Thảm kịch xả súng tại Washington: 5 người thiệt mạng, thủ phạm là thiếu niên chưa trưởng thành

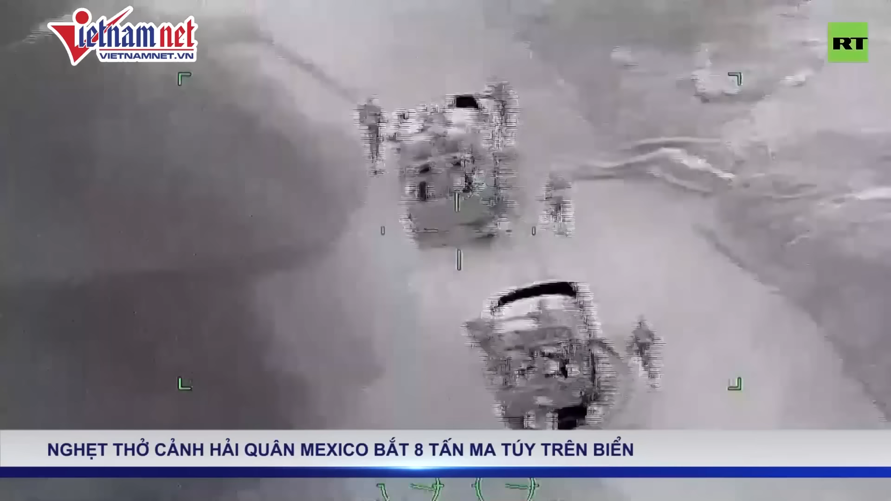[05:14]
giữ hơn 8 tấn chất cấm được vận chuyển trên biển ngoài khơi bờ biển Tây Nam Thái Bình Dương của nước này Hải quân Mexico thông báo ngày 19 tháng 10,